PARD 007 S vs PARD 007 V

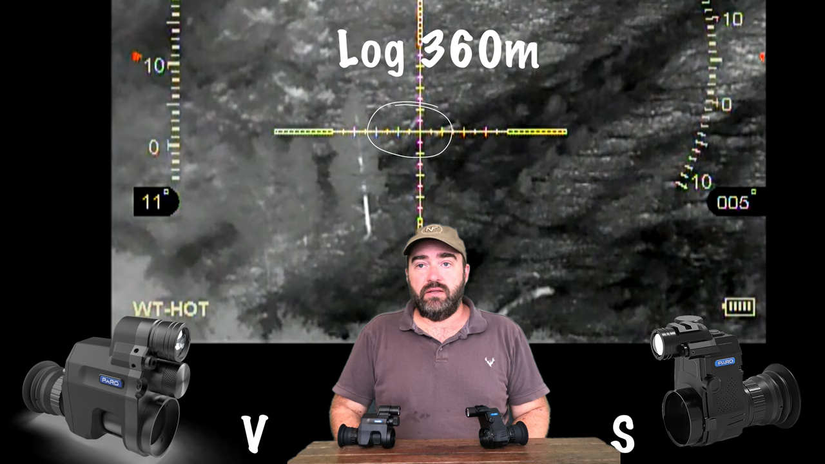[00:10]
Let's have a look at our two PAD 007 clip-on 9-Vision scopes, the V model and the S model. The S model is your premium model and your V is your entry level.